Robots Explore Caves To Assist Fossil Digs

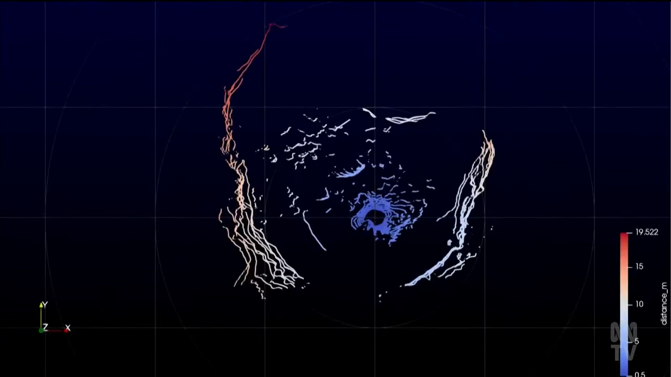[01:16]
They show that we're getting some of those areas that I was unable to get data in.